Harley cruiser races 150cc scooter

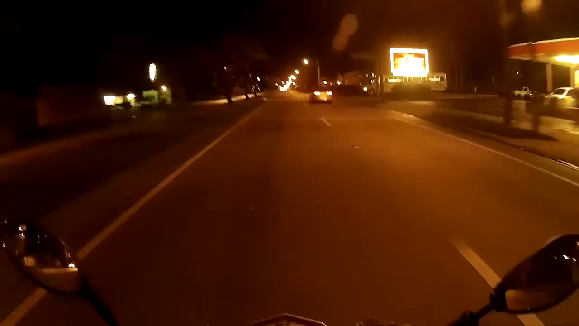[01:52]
So you want to know what it's like to drive at 6 in the morning when you have no lights. This is what it's like. This is where it's really dangerous.
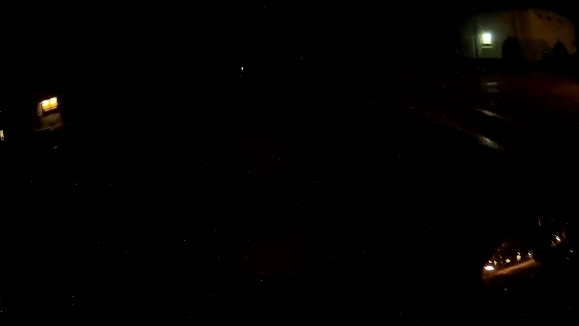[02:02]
My lights don't light anything up. My light. My silly little running light that does almost nothing. Why is it even there? Actually, usually the oncoming cars blind me, but they're actually helping me to see. That's how bad my lights are.
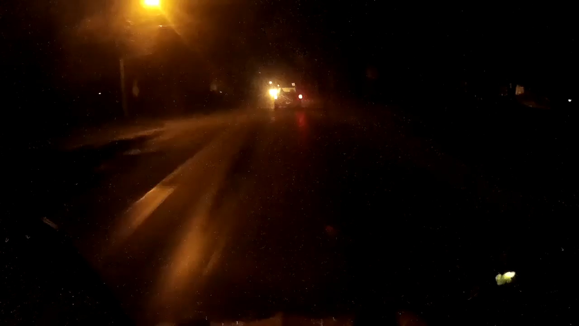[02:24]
I think they're drunk. Well, as long as I stay behind them, I'll be fine. Oh my gosh. They're going really slow. Thank you. Cool.